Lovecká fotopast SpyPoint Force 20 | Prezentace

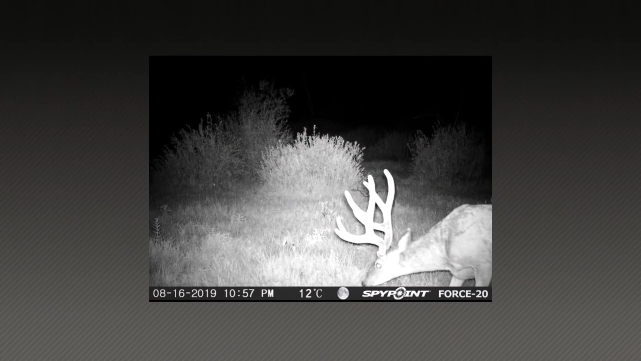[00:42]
Another important feature of the Force 20 are the impressive nighttime images based on the 48 low-glow LEDs, providing powerful illumination even in the darkest of nights.
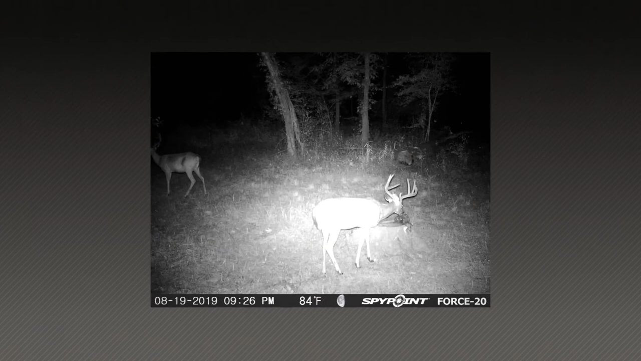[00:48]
And hey, that's when the giants come out, and that's when you don't want to miss those pictures.
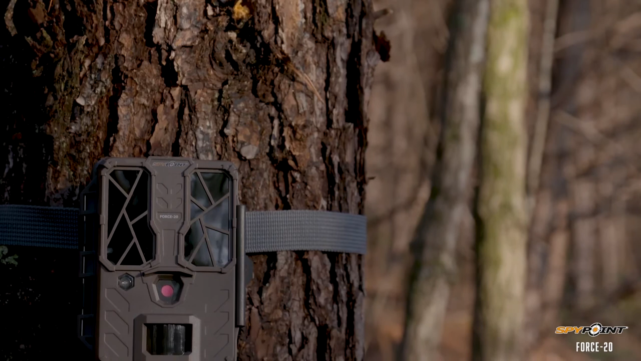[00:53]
Force 20 also has a flash range out to 80 feet, and that's nearly 30 yards from the camera,
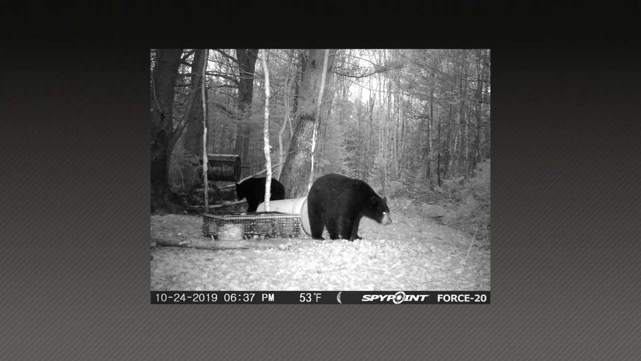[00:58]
a detection range out to 70 feet, and different shooting modes such as photo, multi-shot, time-lapse, and HD video.